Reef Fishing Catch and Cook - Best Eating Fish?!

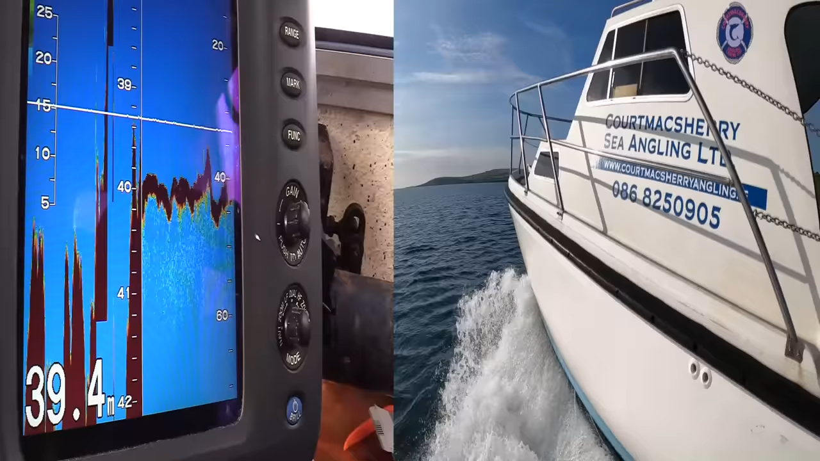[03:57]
The pier was really good, the light on the pier was really good, all those floodlights you got.
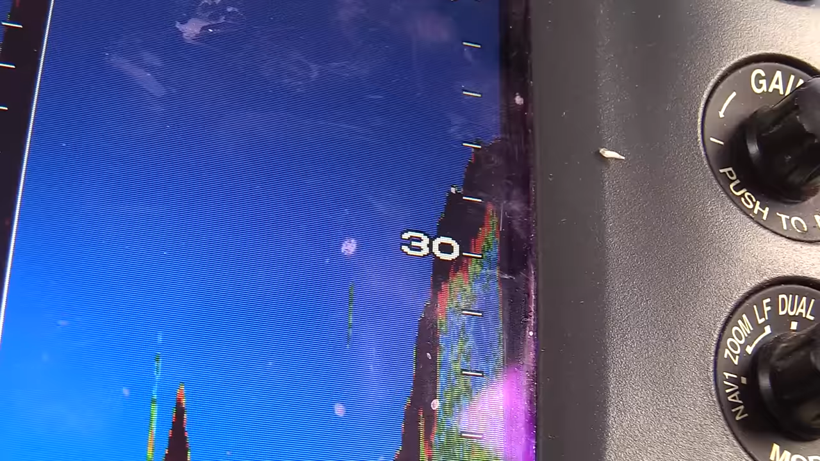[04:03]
Out here it's a series of loads and loads of peaks.
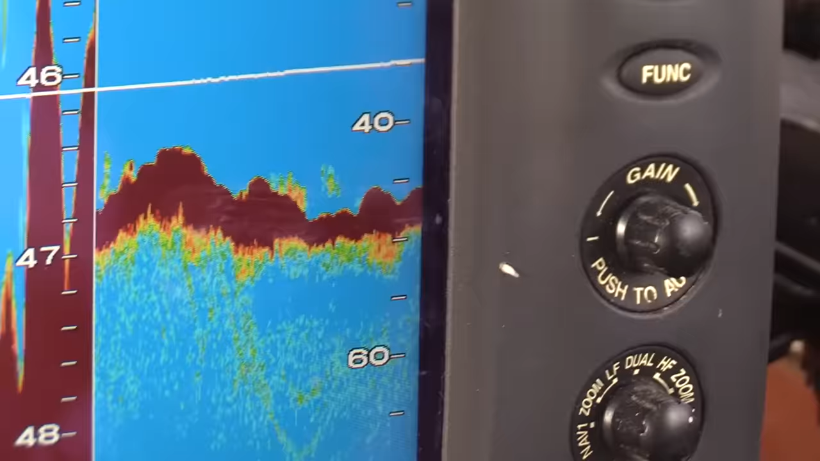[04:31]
And that's kind of a big scroll in for the dog.